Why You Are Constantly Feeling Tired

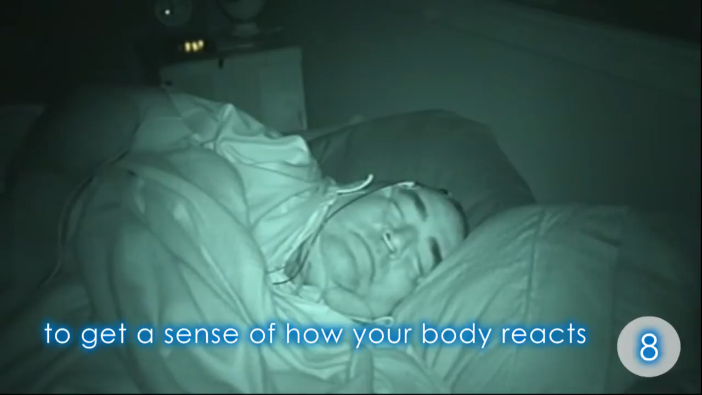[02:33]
Note how his chest is rising and falling as he tries
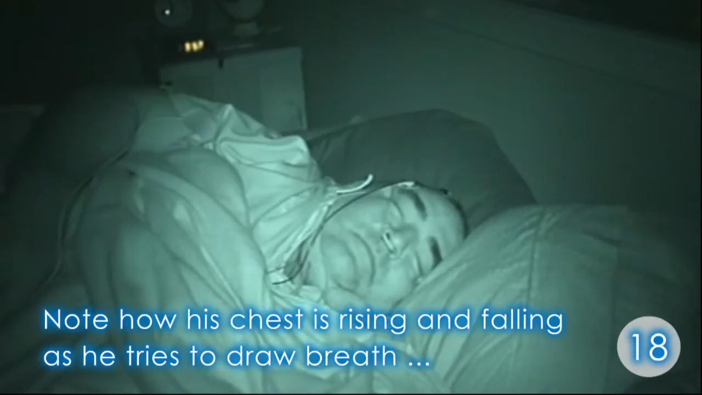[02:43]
to draw breath but his collapsed airway is preventing this. His sleep study results show that his heart stops beating for 10 seconds. Keep holding your breath.
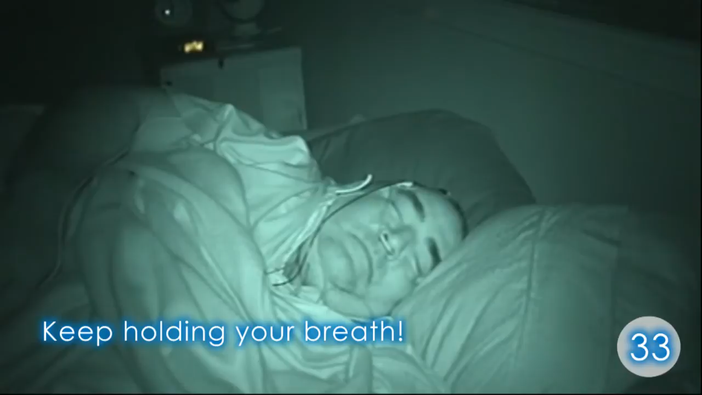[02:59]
Nervous system triggers another micro arousal. He gasps for breath to reoxygenate and falls back to sleep and the cycle continues all night.